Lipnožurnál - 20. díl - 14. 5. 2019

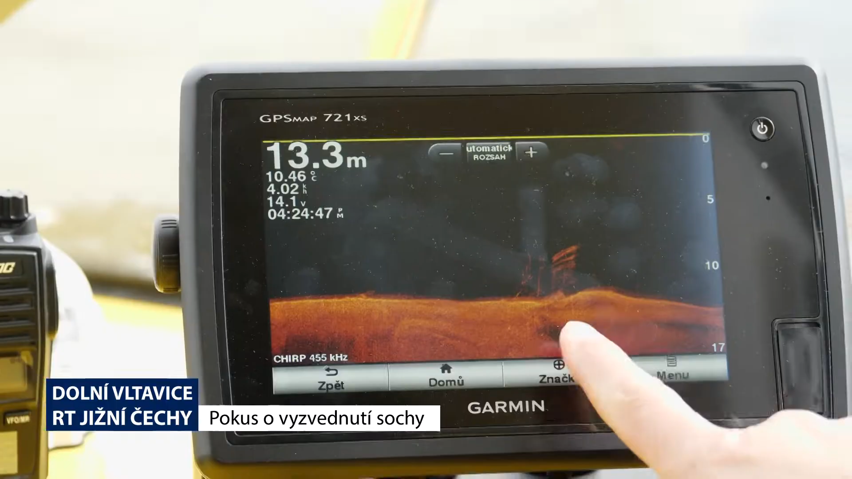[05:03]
On screen: depth 13.3 m, water 10.46°C
Takhle vypadá dno. Tady je na dně vidět, kdyby tam ližela nějaká ločka nebo něco, tak tam krásně vidět ten relief.